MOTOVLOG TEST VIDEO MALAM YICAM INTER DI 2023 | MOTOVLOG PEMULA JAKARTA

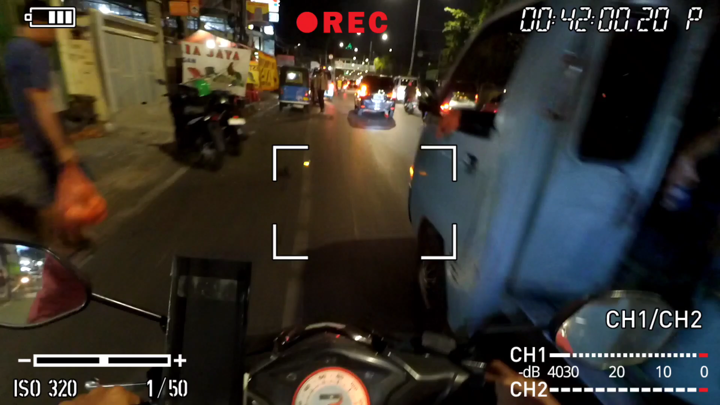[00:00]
banyak juga motor lawan arah guys ngeris sekali nah ini nih guys hati-hati
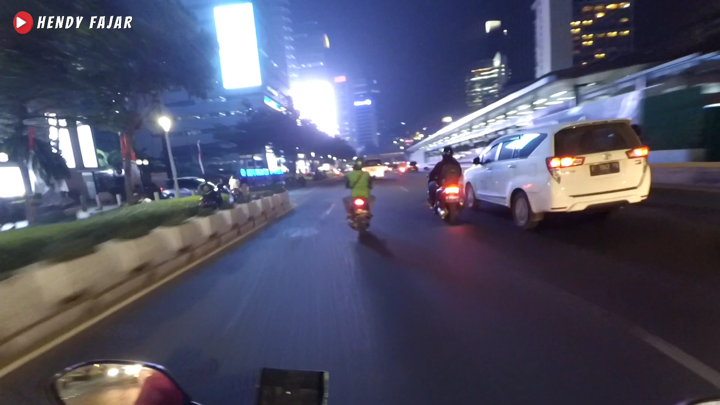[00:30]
ini mau coba nih sekalian tes perdana ya kamera jcam inter nih karena ini jujur saya baru pertama kali nih guys ngetes riding malem pake kamera ini ya dan ini saya berada di jalan jenderal sudirman di jakarta pusat dan cukup luar biasa guys ini pemandangannya ya malem-malem banyak lampu ya banyak lampu lagi gedung-gedungnya luar biasa ya serasa di luar negeri gitu serasa di film-film disney gitu ya jadi
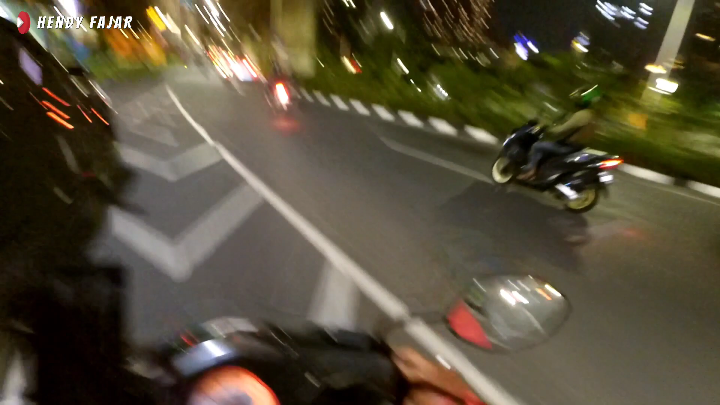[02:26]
g-cam inter di tahun 2023 gitu kan apakah masih layak gitu ya hasil hasil dari kualitas videonya di kamera ini gitu ya kita lihat aja ya
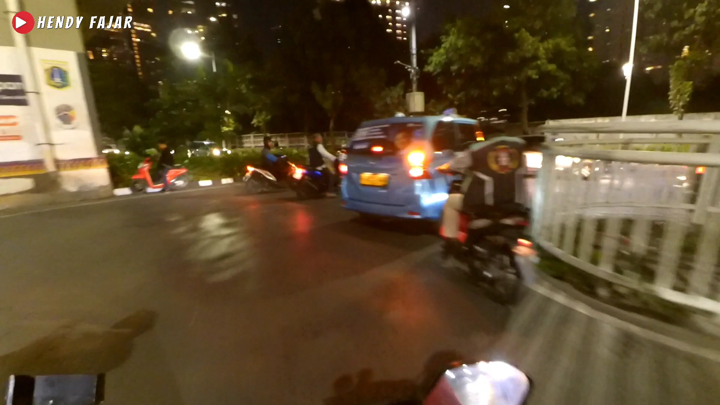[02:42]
dan ini saya lagi putar balik nih di jalan dokter Satrio di Kasablangka
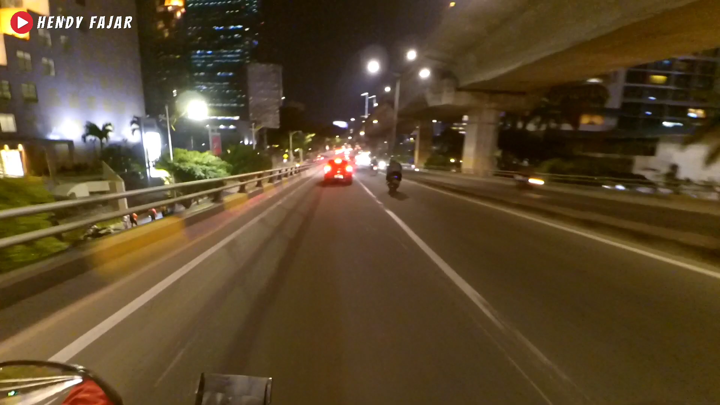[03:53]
aduh-aduh ya gimana guys hasil kualitas video malamnya ya di konten ini gitu apakah cukup gelap atau biasa-biasa aja gitu karena buat para
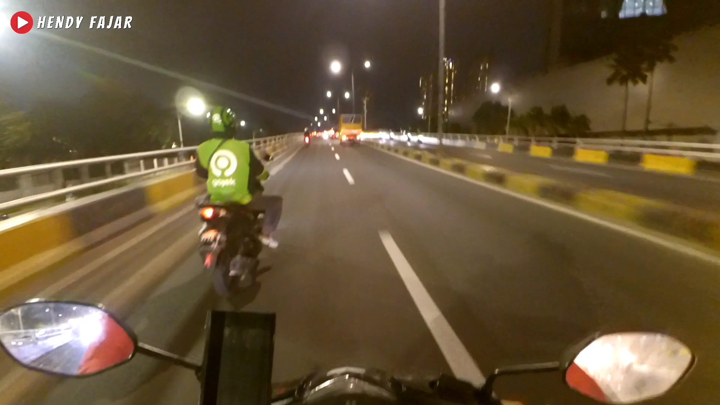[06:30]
nah sekarang saya berada di flyover ini nih flyover mana nih ya punya flyover yang menuju daerah tanah abang ya guys
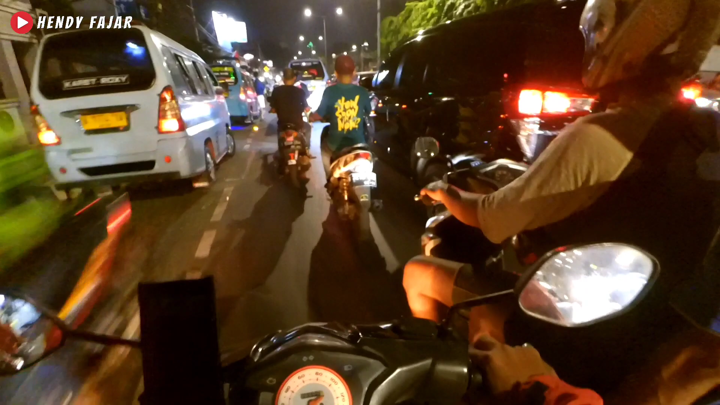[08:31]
iya tapi harus tetap semangat ya guys biar dapur tetap ngebul iya iya iya iya iya dah ini udah tadi ngomong apa lagi gak jelas nih nah ini pokoknya saya udah di daerah Ternabang nih guys dan apa namanya nih udah mulai agak tersendat juga nih lalu lintasnya karena banyak juga wah motor lawan arah guys wududududududududududu ngeri sekali
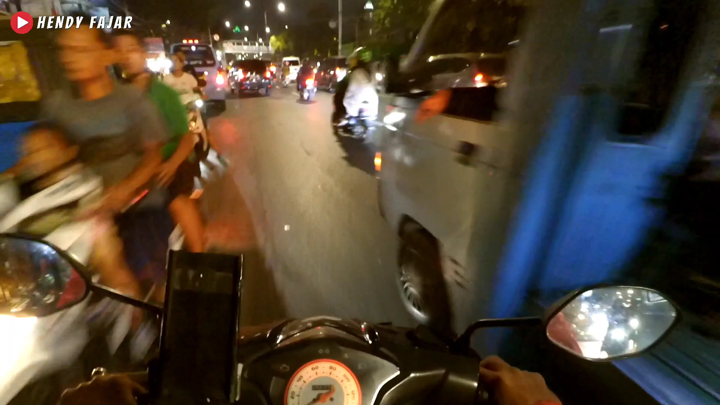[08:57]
nah ini nih guys hati-hati
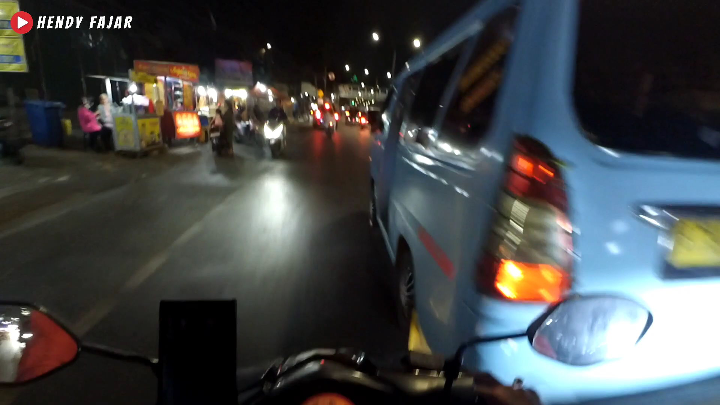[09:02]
banyak yang lawan arah juga dan ini sekarang kita coba tes dimasuk underpass tanabang nih guys apakah
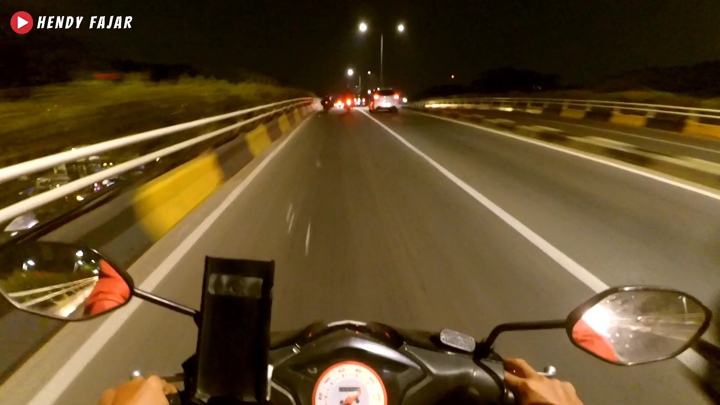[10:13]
Second ya barang bekas gitu Jadi selain ngetes juga gitu kayak apa Walaupun ini saya dapetnya juga udah lama ya Tapi kebanyakan kontennya itu gak malam hari gitu Apa Ngerekamnya itu siang gitu ya Jadi Pencahayaannya sih aman banget gitu Tapi kalau malam ini belum tahu juga nih kayak gimana nih Ya mungkin kayak ginilah ya Hasilnya gitu Semoga teman-teman Bisa menjadi referensi juga buat teman-teman semua Buat para